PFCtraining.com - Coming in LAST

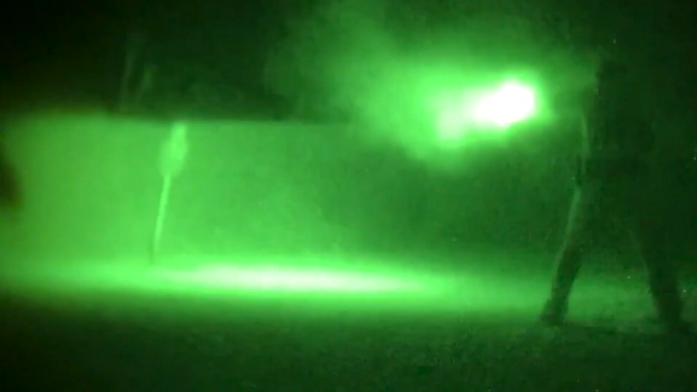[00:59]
So we got carbine on support side, we got handgun obviously on the handgun dominant side, and we're gonna fire that one-handed.